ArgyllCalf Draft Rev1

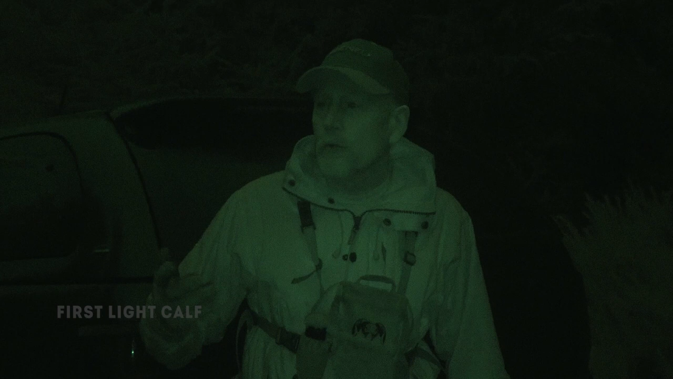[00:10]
we're early morning lights just coming up we're down in Argyle I'm actually just testing the new Zeiss it's the LRS 5 so it's basically a long-range precision scope which clearly is not the beast of a scope that would normally have on my stoking rifles because wooden stoking we're talking shorter ranges but this is a bit of an indulgence I really wanted to test a scope like this in the woodland environment we're working in low light conditions so quality quality optics big objective
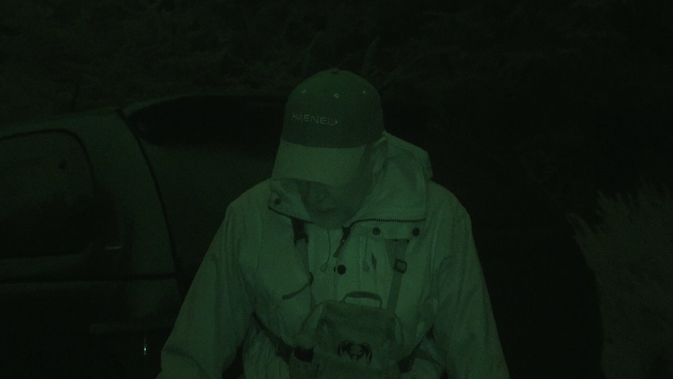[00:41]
lens should give us the advantage of being able to see deer early and we've got restock sites
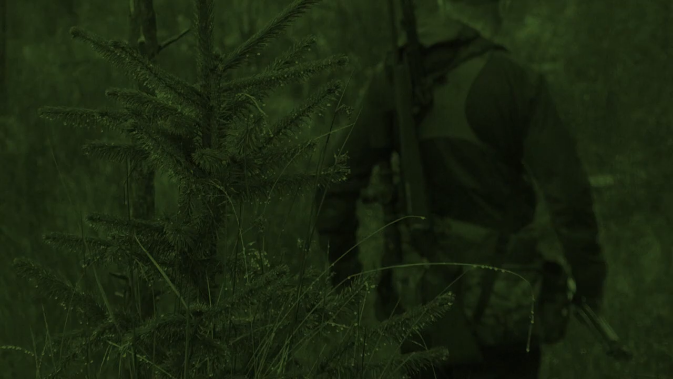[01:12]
we'll see there is someone definitely there is someone
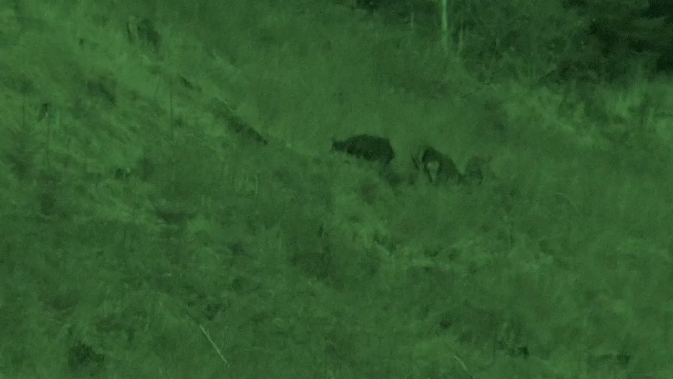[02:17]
you see the first hind we were looking at down below it's a calf pull up get on that calf